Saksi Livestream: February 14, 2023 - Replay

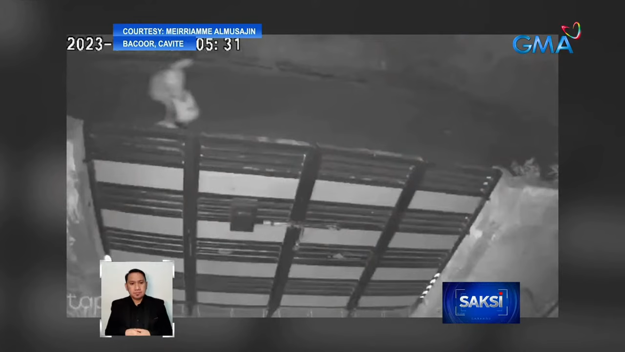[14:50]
Paalis bit-bit ang maraming gamit ng mahagip ng CCTV ang lalaking ito bandang alas 4 na madaling araw noong February 11 sa Bacor, Cavite.
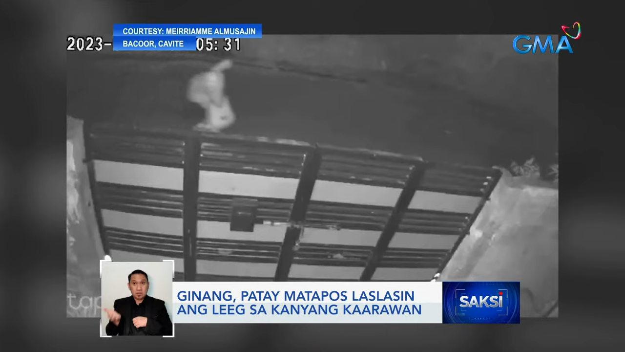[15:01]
Nilisan niya ang bahay kung saan siya nagtrabaho ng halos tatlong linggo. Makalipas ang halos dalawang oras, natagpuan wala ng buhay sa loob ng bahay.